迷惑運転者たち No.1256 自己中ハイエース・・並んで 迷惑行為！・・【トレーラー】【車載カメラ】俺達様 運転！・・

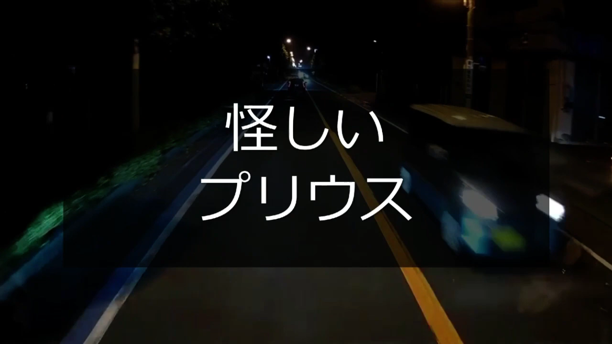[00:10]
かずいぶん怪しいな、おい。うん、どうしたの。止まると爆発でもするのか、もしかして。おいおいおい後ろいないからいいけどさ、結局止まってんじゃん。